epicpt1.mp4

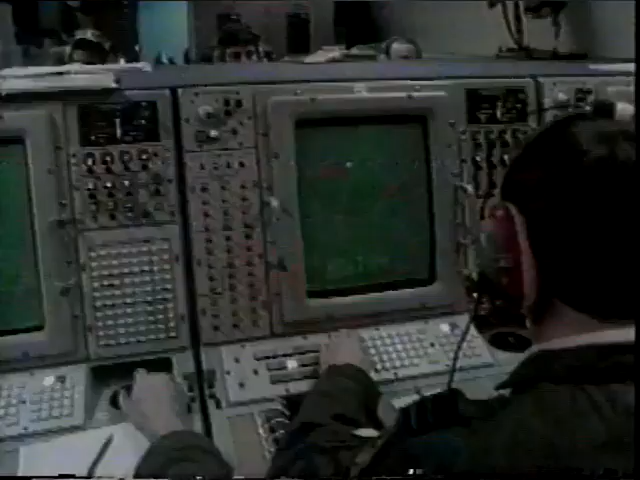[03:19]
Navy Hummers, 120 knots, five thousand feet, bearing one eight zero.
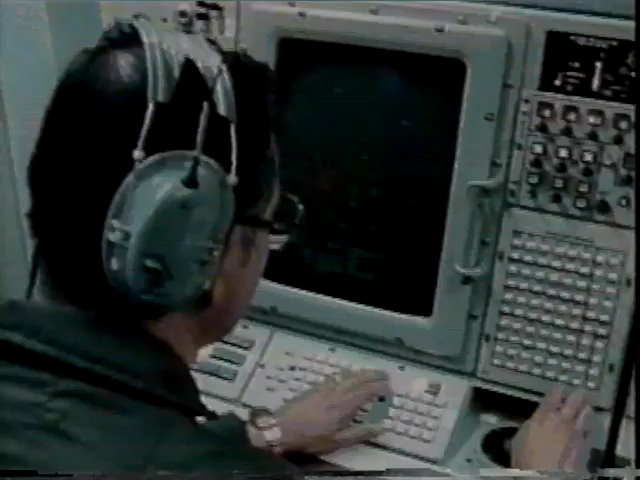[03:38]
Yo, Falcons, this is saucer head. Those targets are U.S. Navy. Repeat, U.S. Navy.
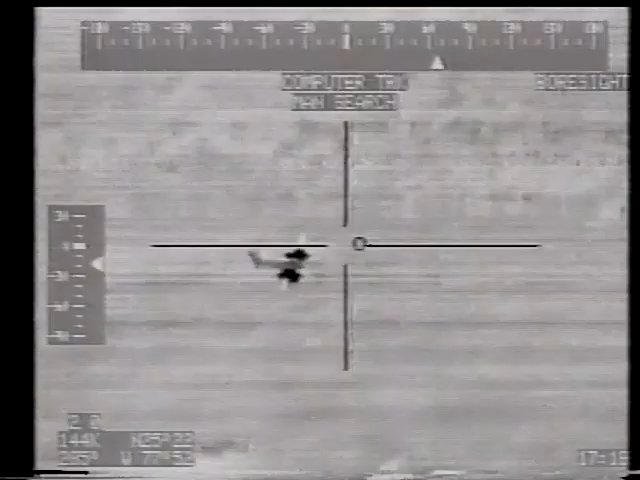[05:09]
Uh, cutter six, care of control. It's the Goodyear blimp.
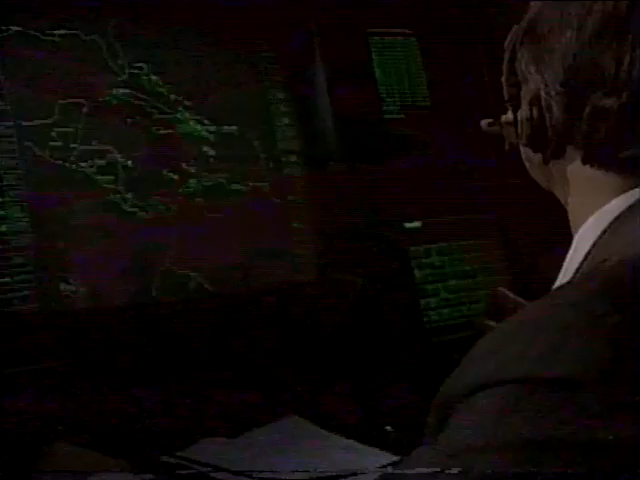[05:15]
Heading towards that party boat. The Maryland lady, inbound for the pickup.
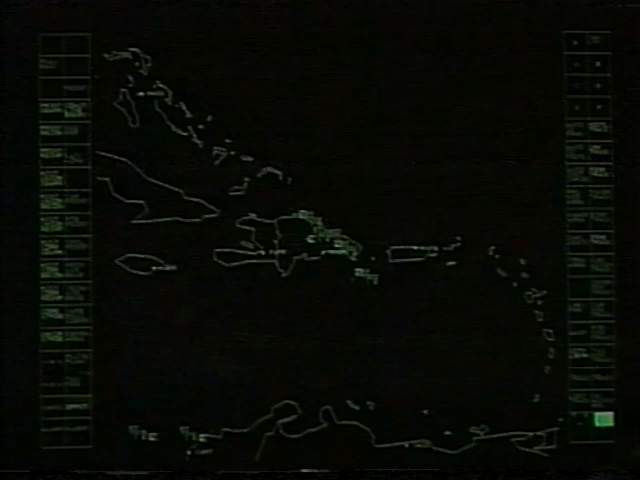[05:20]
Must be some party. Attention all units, this is care of control.